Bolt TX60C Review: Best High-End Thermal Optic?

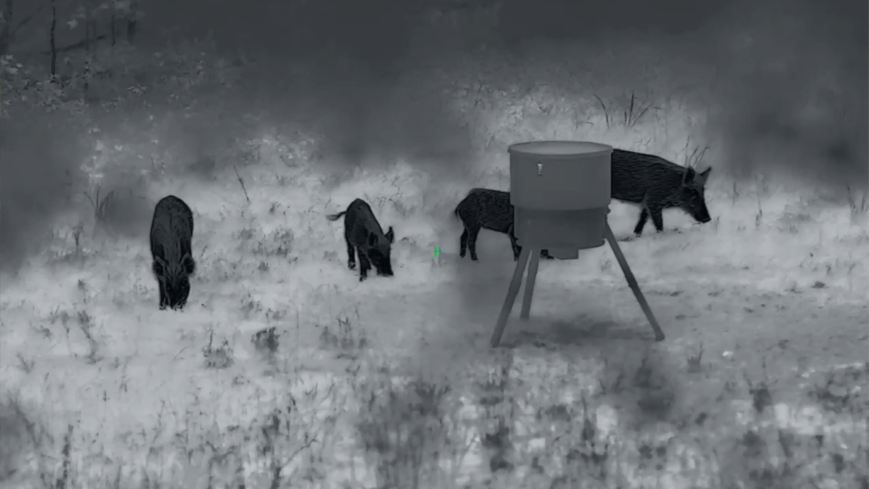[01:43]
1024 high definition thermal resolution optic it's got a 50 rehert refresh hurt 50 hertz refresh rate 12 micron and it's got a negative eight or 18 or less men of mellow kelvin uh optic so you know great great great image quality it's got a base magnification of three power with a digital zoom up to 16x magnification uh display screen is probably one of the best on the market in my opinion uh
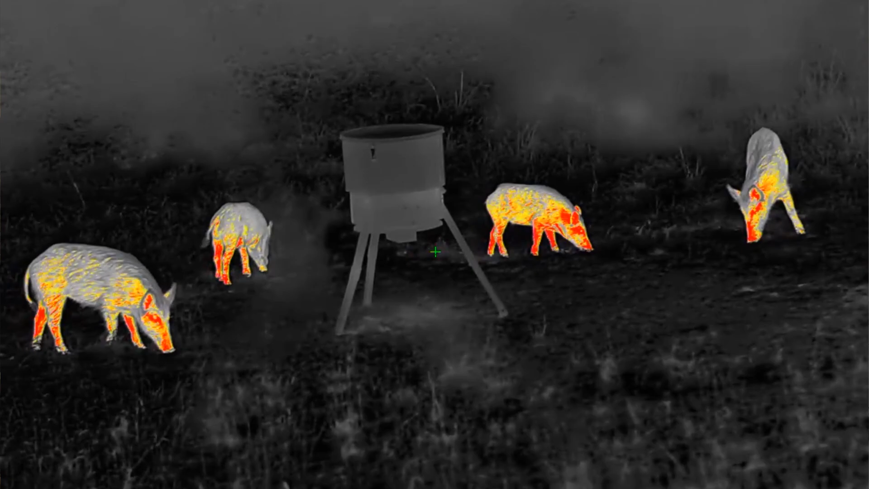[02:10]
it's got an inch display screen in here but it looks like you're looking at an imax it's ultra high definition 2560 by 2560 amoled display screen so i mean the user
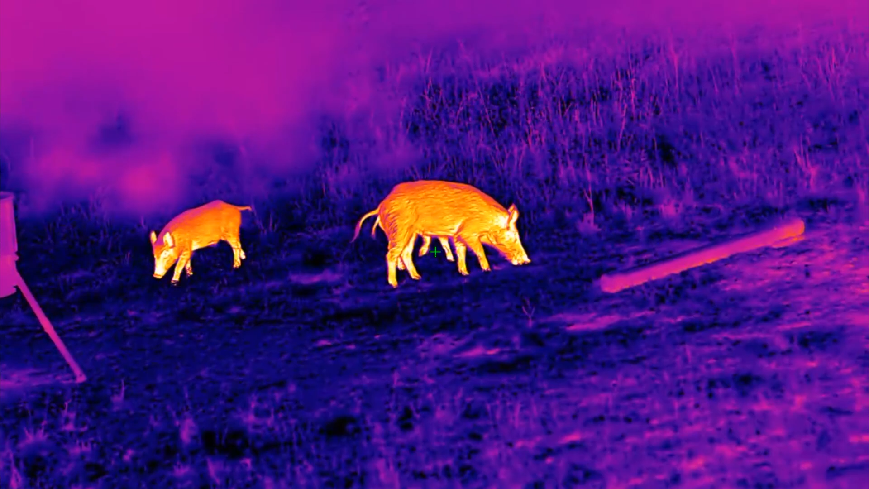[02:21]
uh interface and the clarity of the image on the
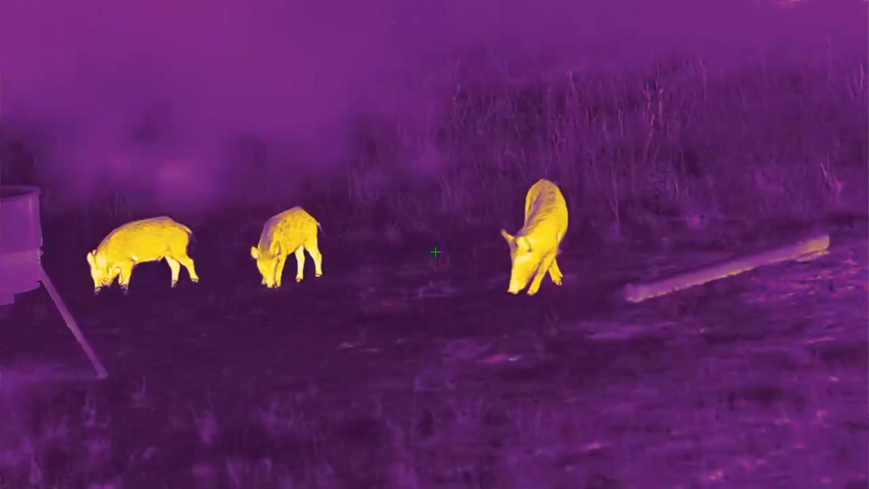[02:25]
display screen itself is
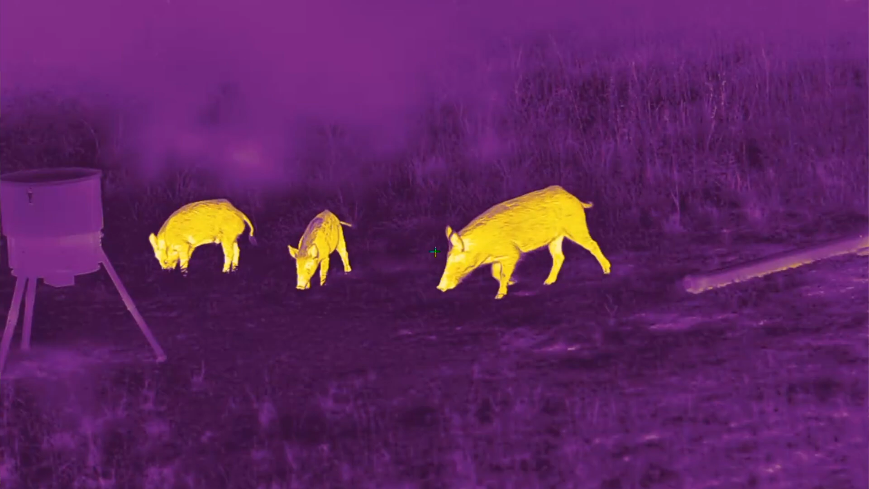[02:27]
probably one of my favorite that's on the market um it's the same display screen that you'll see in the th50c
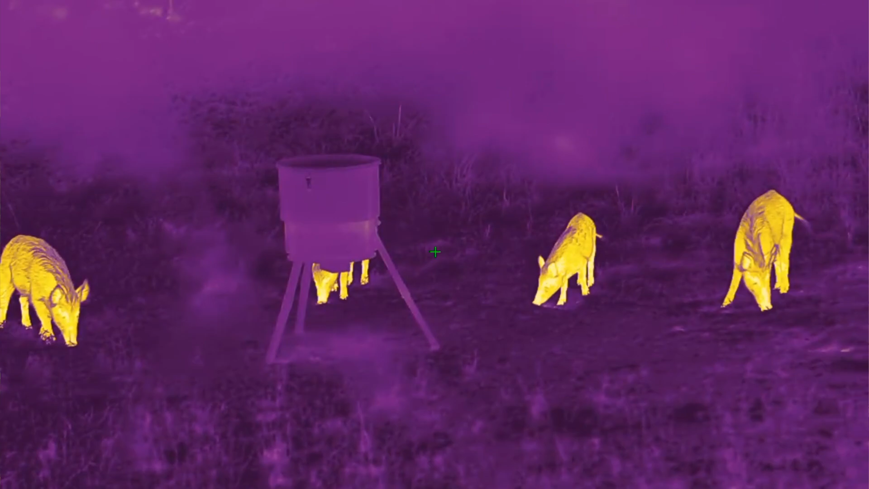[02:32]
uh which is the little brother
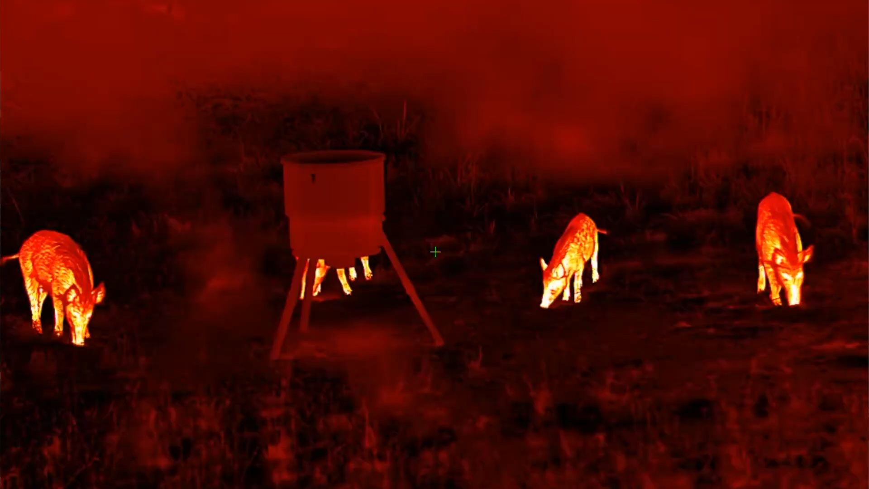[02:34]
of this optic um i love that display and again i love it on this optic too it is it's just really makes it easy to see field of view really makes it easy to identify and detect things uh user-friendly menu items along the display screen lets you know what color palette you're in and zoom and things like that so great display screen it's got all the
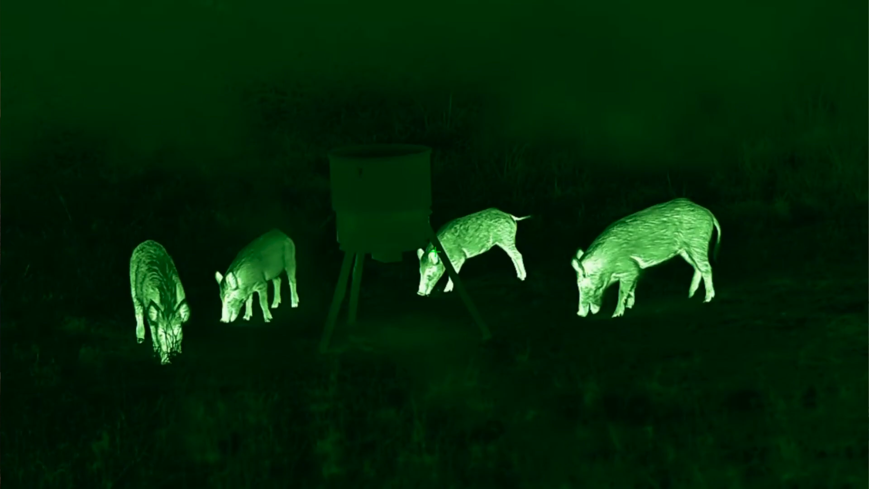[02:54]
same same set of features and functionalities that the other bolt th50c had so it's got built-in video recording now the thing is this has got 128 built-in 28 100 128 gigs of built-in storage so
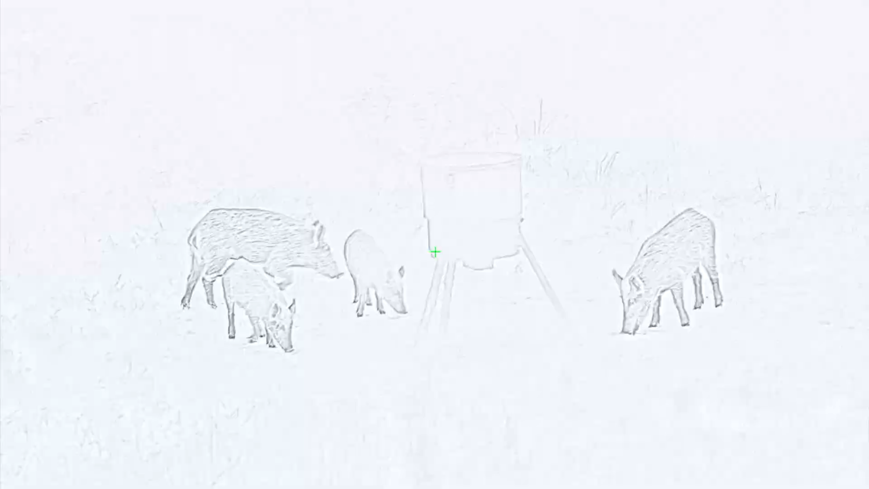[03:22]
power the device and charge the batteries
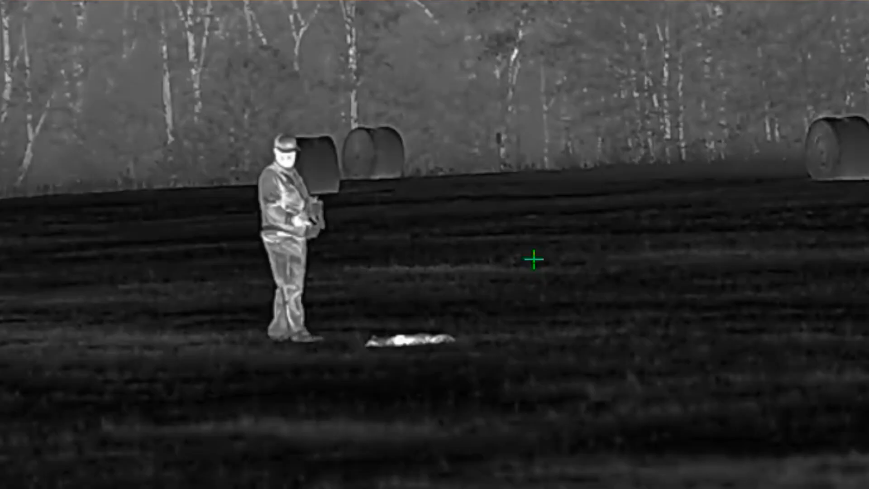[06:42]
it's on the pricier side of seven thousand dollars but
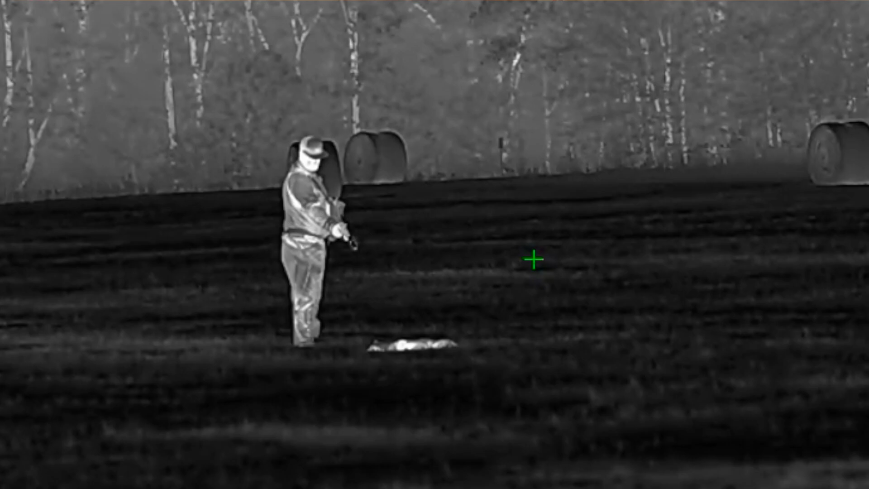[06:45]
once you get behind this optic you will see with the features and
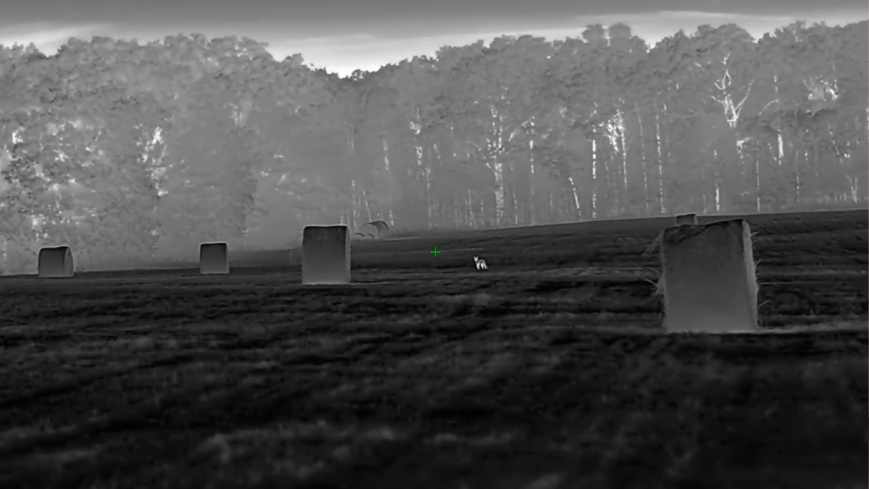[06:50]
functionality and
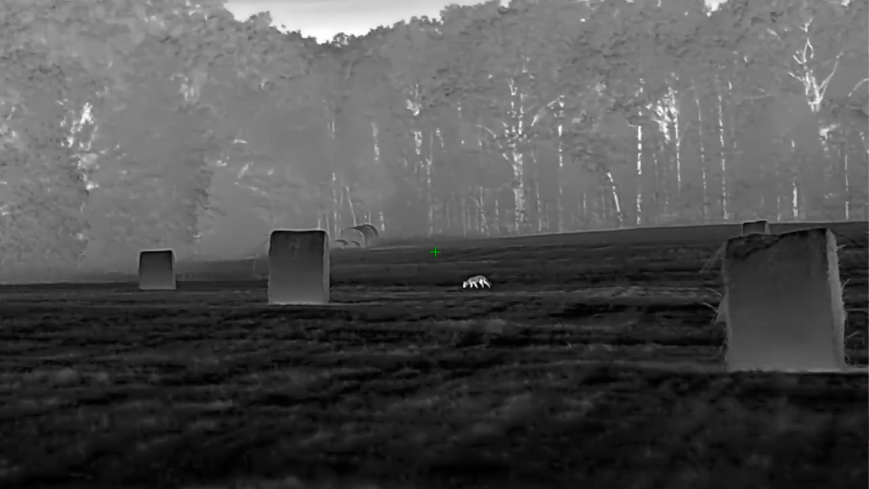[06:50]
the crisp clear display screen and the absolutely impeccable excellent image quality uh
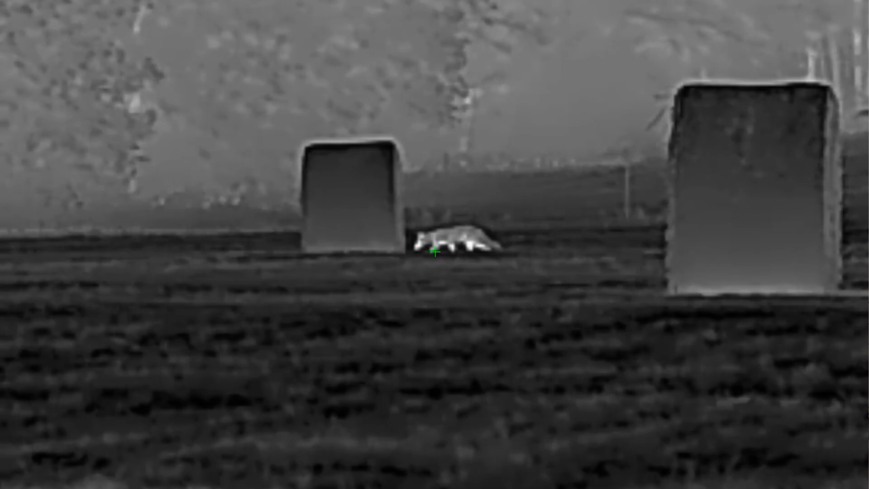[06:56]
this is the cadillac on thermal scopes um i absolutely
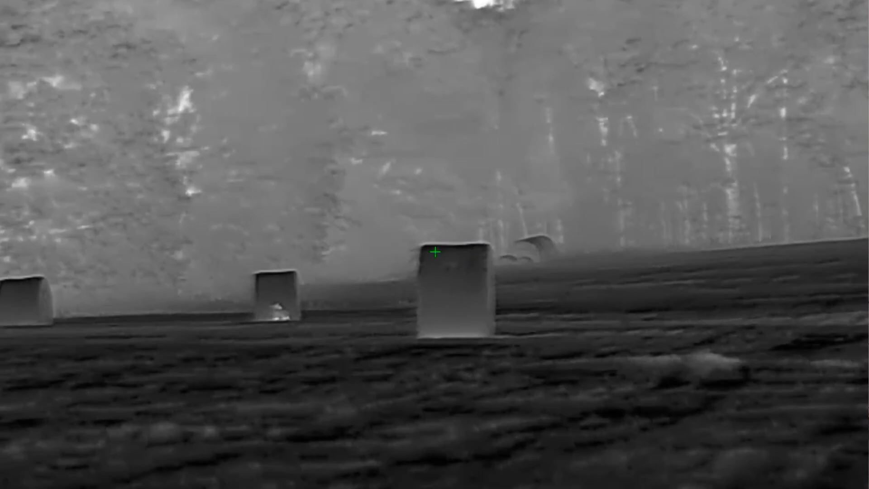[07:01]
cannot speak highly enough about the image quality on this optic paired with the ease ability to zoom
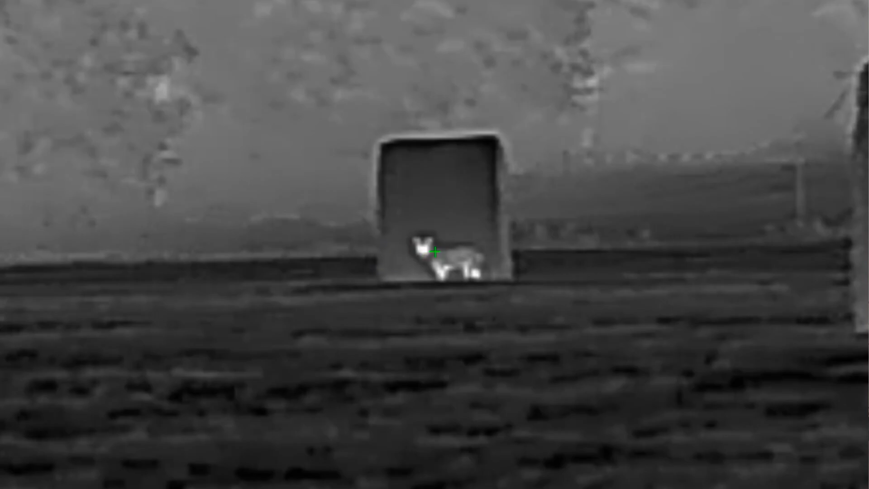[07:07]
in and zoom out um it's just definitely one of the best scopes out there so guys if you're looking for the top